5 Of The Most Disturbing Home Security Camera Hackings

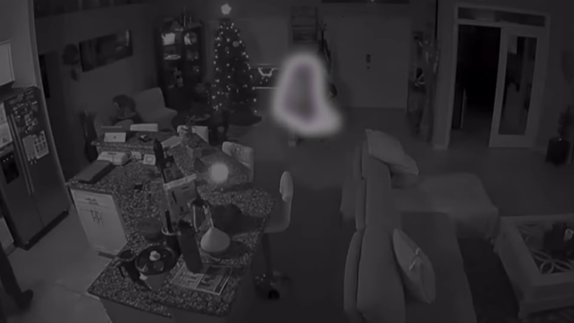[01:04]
In Cape Coral, Florida, a man who was home with his wife were seen on their indoor surveillance camera as they claimed that they were preparing to make dinner.